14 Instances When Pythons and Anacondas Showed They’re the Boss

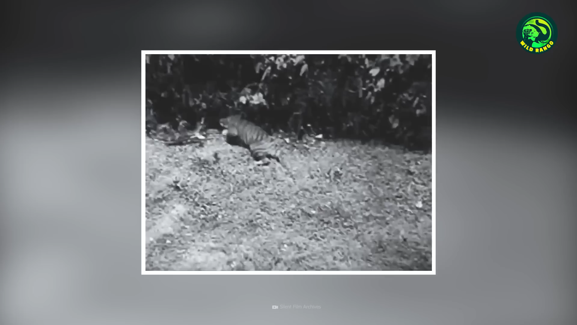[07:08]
The python retaliates and tries to coil around its attacker.